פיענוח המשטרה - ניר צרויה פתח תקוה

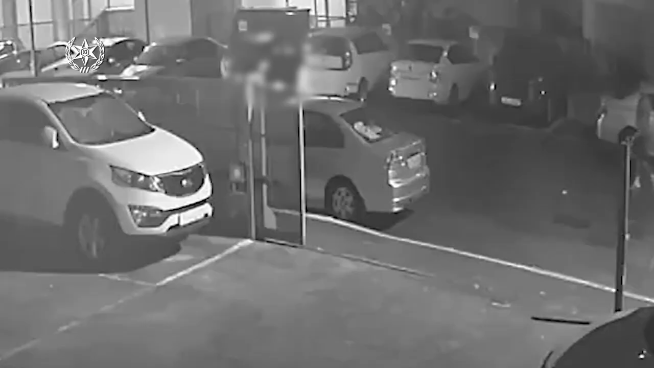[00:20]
התפתח דין ודברים שבמהלכו החשודים שלפו קדח וירו לעבר אותו אדם וחברו. מהיירי נפגע החבר ומת במקום ואותם חשודים ברחו. בעקבות האירוע נפתחה חקירה ביחידה המרכזית של מחוז המרכז. חקירה שבתחילתה הייתה חקירה סמויה